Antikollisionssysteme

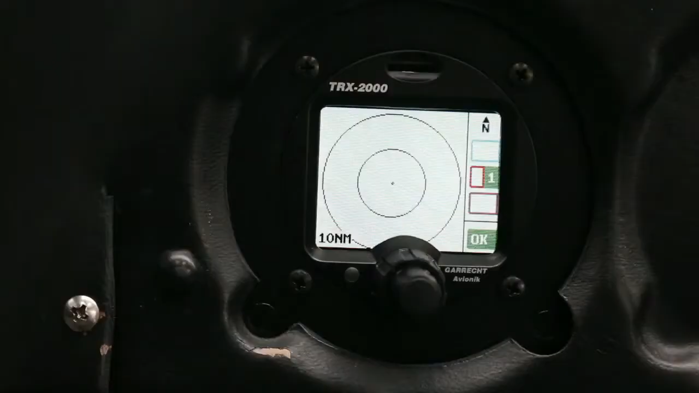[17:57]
Falls gewünscht, kann das nächste mit FLAM ausgestattete Flugzeug immer angezeigt werden.
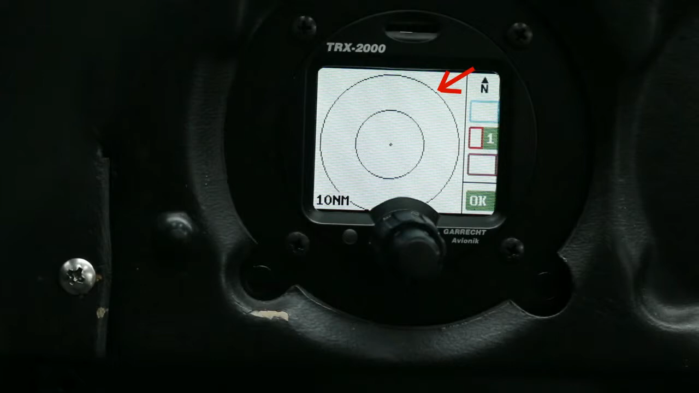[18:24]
Befindet sich ein anderer innerhalb des inneren Kreises, gibt es einen Alarmton und es wird eine Ausweichempfehlung angezeigt.